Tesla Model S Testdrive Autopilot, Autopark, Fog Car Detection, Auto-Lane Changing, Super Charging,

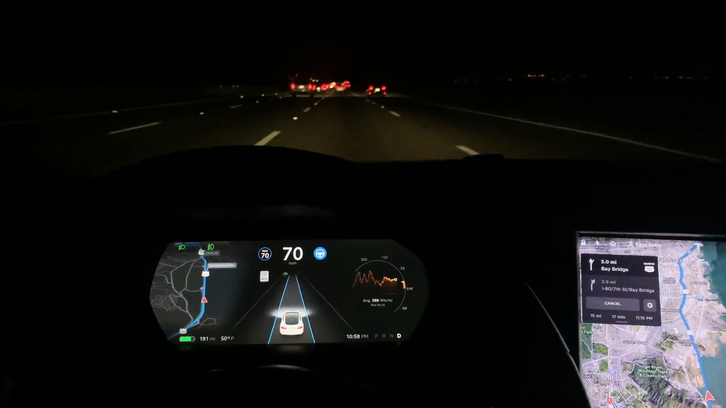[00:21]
it's staying in the lane it knows how to steer better than I do this thing is amazing autopilot even sees the cars and shows them on the screen look there's one there see there's a car there
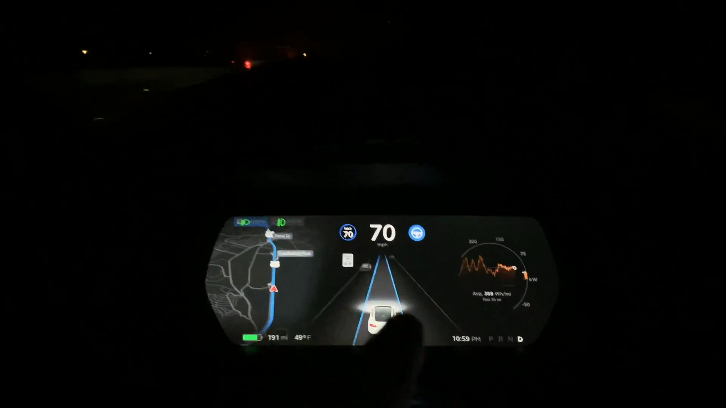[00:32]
there's one there see there's a car there okay it's crazily figuring in this crazy situation out right now look at this oh my god oh my god it's totally figuring it out whoa
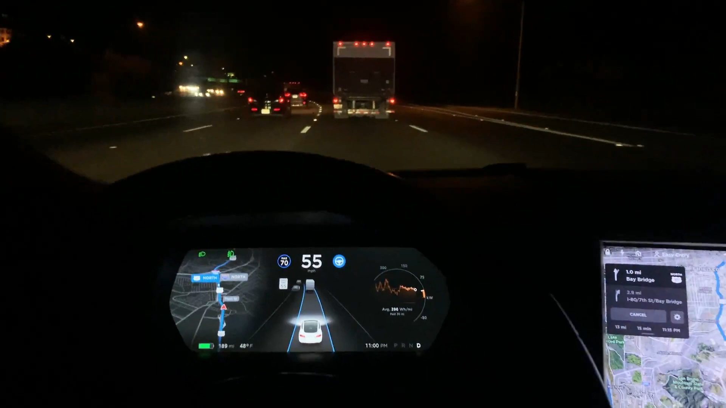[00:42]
it's talking to me oh my god it's figuring it out this is amazing I honestly fully believe that this car is a better driver than I am and I'm a pretty
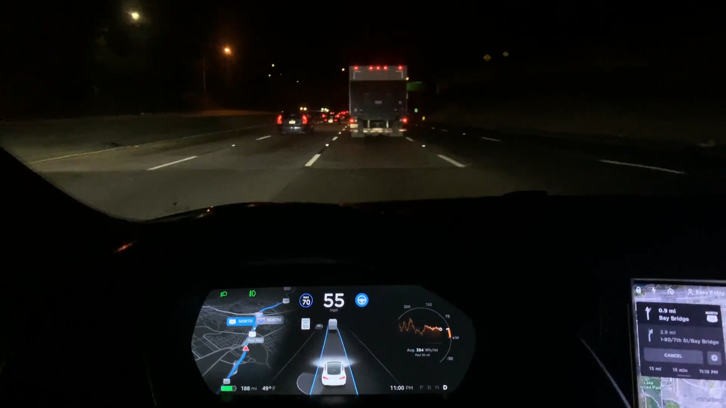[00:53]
good driver I would I haven't gotten a ticket in like 20 years but this car wow it'll never get a ticket it'll be safe I trust it this big uh this big truck right here cut me off and it just slowed down so softly and nicely didn't jerk or anything and it showed me right here in the screen that the car was cutting me off it was crazy look it even has the shape of the truck on the front on the picture this is crazy
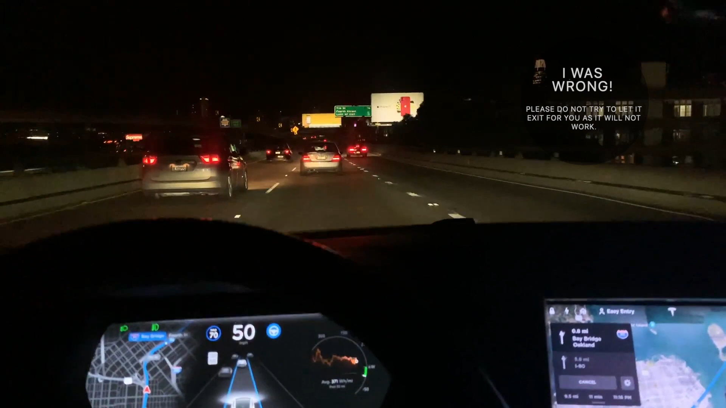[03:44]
oh my god there's a car turning okay oh and it slowed down that was amazing oh it even told me there was a car slowing down that's amazing I'm in love this technology is just incredible I could never have imagined this when I was a kid that I would be sitting in an automatically driving car the future is here I'm happy to be alive this is a crazy time in the world to be alive not only to you know love on people you love
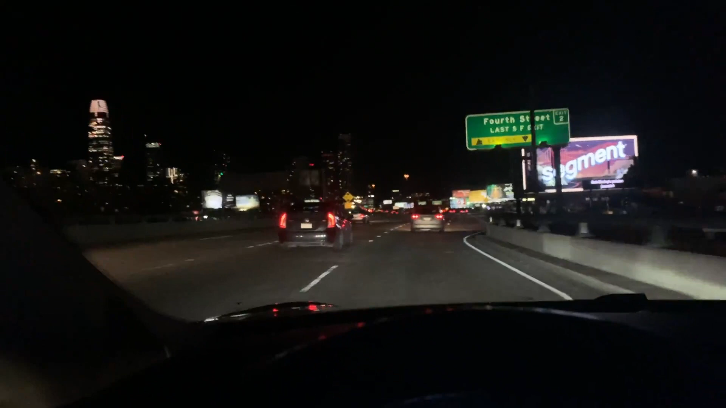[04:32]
there's a lady dancing up there in the tower you see that that's crazy I think that's a san francisco art project okay so let's see is it going to take the right turn stay in the right lane go on the go on the bay bridge now keep left to stay on interstate for the east uh-oh uh-oh uh-oh it's not doing it okay I'm gonna do it taking over okay so I'm getting the point here that I don't think it takes turns for you I think you have to kind of keep it in line okay it's good to know oops that's the windshield wipers that is autopilot okay whoa
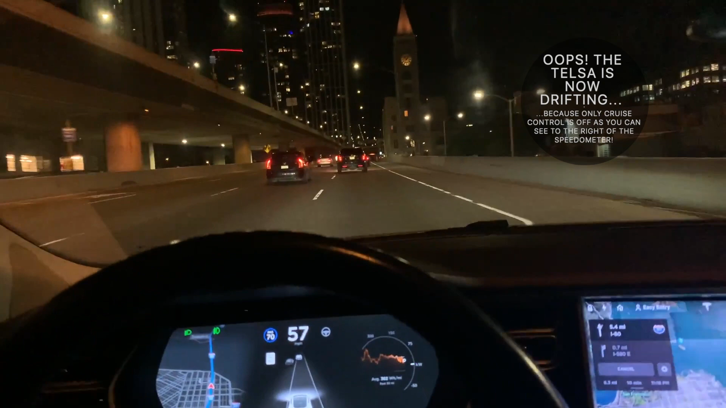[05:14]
it's merging it's merging oh what's going on I don't like this okay I'm taking over what was it doing okay that was the first time I've seen it do something I didn't like but I'm sure it had its reasons I probably should have just let it go I don't know what it was doing now okay back in autopilot oh you know what no I'm gonna take it out of autopilot um I'm going under a bridge and I don't know how the gps is gonna work so yeah okay taking
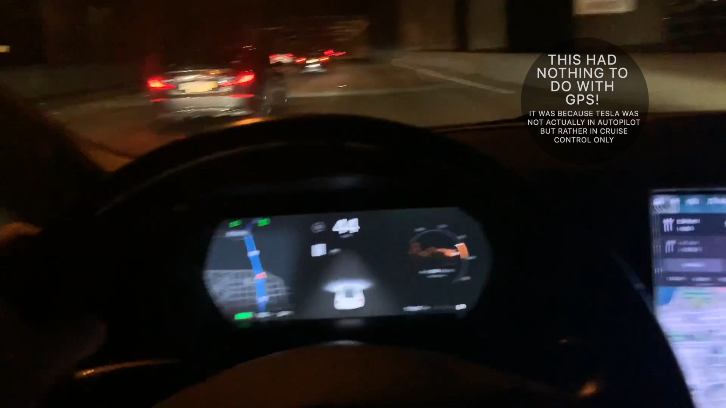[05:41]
over and I also think that the autopilot only works on certain highways so I mean that will let me nope oh what
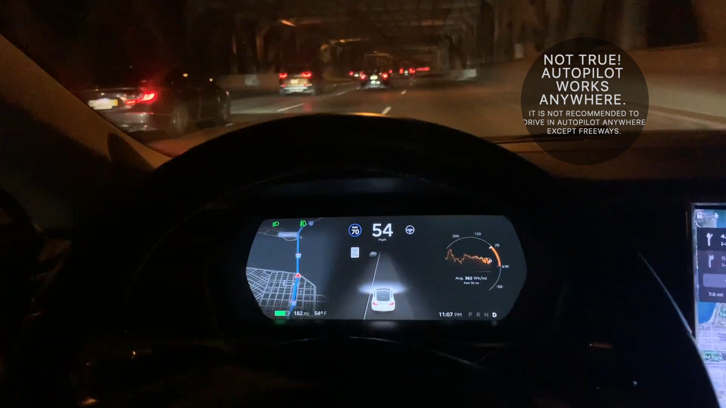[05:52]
okay that's crazy nope I think I don't think it's an autopilot I think that was just cruise control yeah that's what was going on okay so when it was drifting over it was in autopilot which I could see from or I mean it was in cruise control which you can see when it hits the 70 mark but this steering wheel mark over here is autopilot and that was not blue
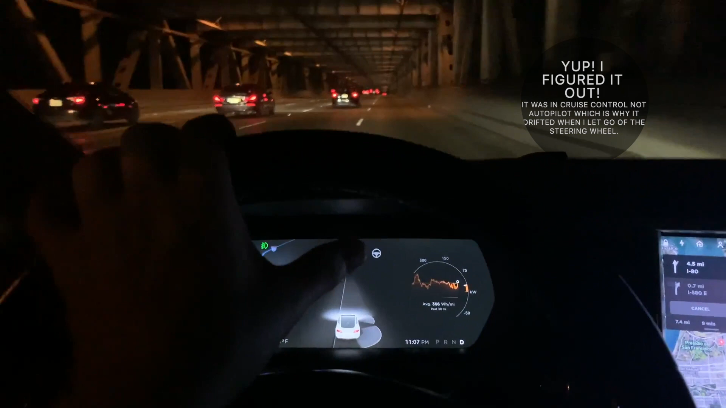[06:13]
so that's what was going on I thought it was in autopilot but it wasn't okay so users be warned don't try to put it in autopilot when it doesn't want to and if it doesn't want to pay attention
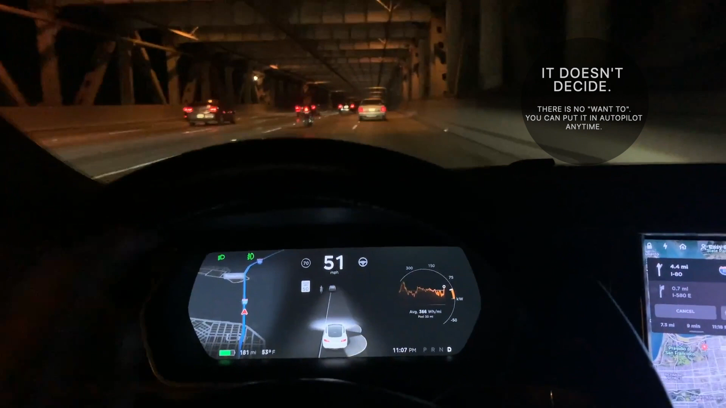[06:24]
so you know it's not an autopilot all right so I may have been wrong about all that I might have just not tapped the autopilot right I think you have to you have to tap it twice in quick succession on this little knob bar over here behind the steering wheel and I didn't do that so that's why it wasn't in um autopilot so I don't know maybe maybe I could have gone over the bay bridge and autopilot even though I was going under a covered highway anyways just an FYI still learning
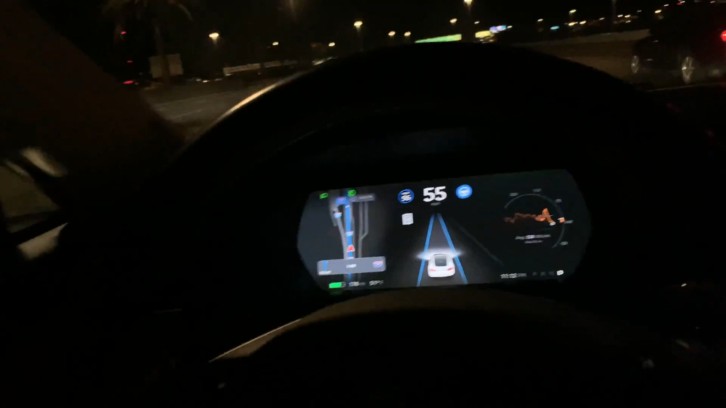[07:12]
and lane changes and all this stuff so let's see if it actually maybe it does turn lanes I don't know try one more time I know you can change lanes by just keep left to stay on interstate 80 east keep left to stay on interstate 80 east east okay so let's see if it changes lanes well yep it changed lanes okay so I guess you can just tell it to change lanes and it does it for you whoa okay that's pretty cool and then if it's saying you need to take a left now I don't think it takes a
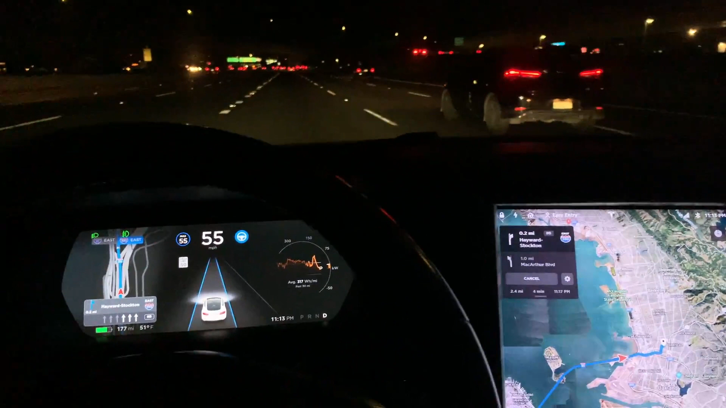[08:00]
1,000 feet take exit 8b on the right on to interstate 580 east toward california 24 okay stockton all right we're doing it this is cool okay we're in the right lane so now take exit 8b on the right oh okay yes ma'am oh changing lanes looking good let's
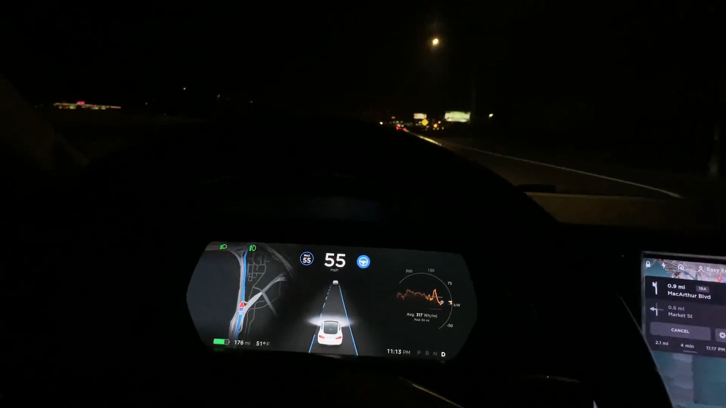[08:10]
change lanes again whoa oh she's so smart you're such a smart car this is crazy I can only imagine how nice this is in rush hour traffic